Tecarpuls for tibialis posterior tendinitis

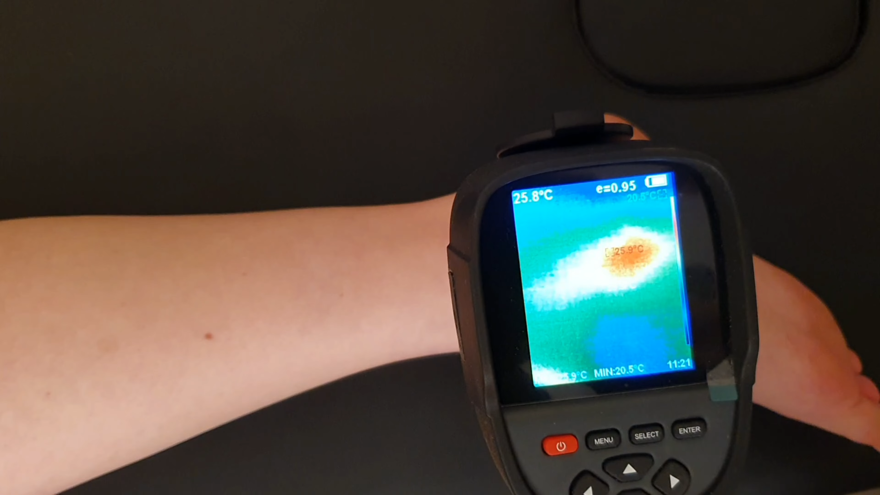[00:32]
On screen: min 20.5°C
I'll just bring the thermal camera in. This is a soft tissue so you're really looking at
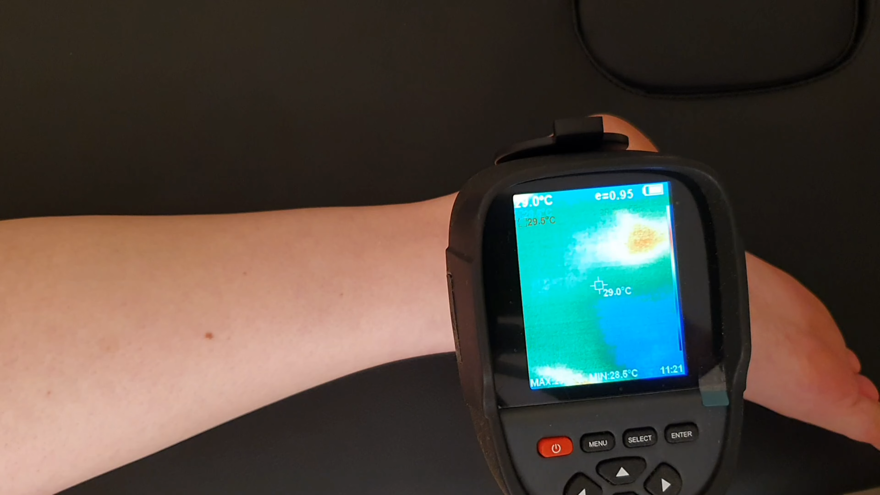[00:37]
On screen: spot 29.0°C, min 28.6°C
28-29 degrees celsius before we begin. It's fairly common.
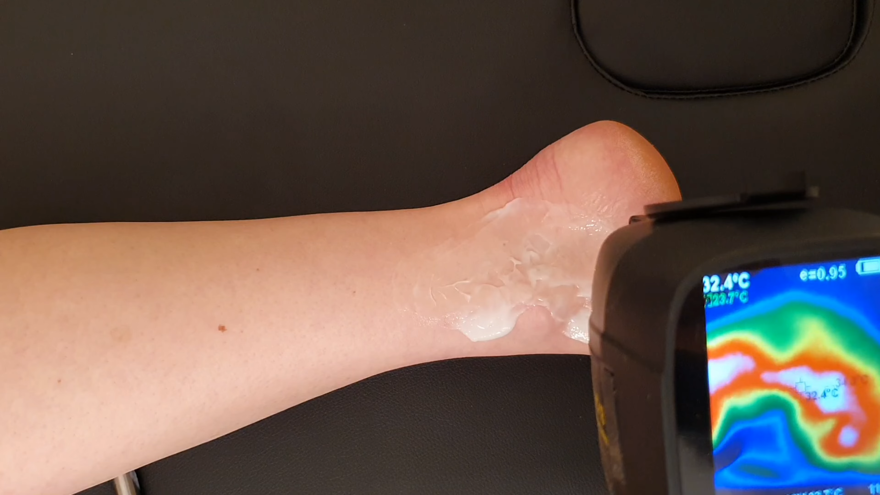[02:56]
On screen: spot 32.4°C
You can see the c-shaped pattern I've been making and at its hottest about 34 degrees.
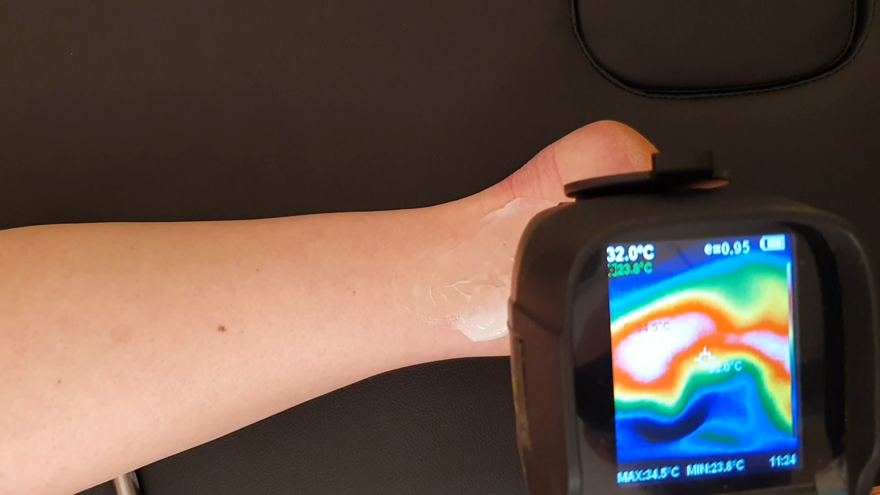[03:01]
On screen: spot 32.0°C, max 34.5°C, min 23.8°C
Overall 32 degrees, a good increase in temperature,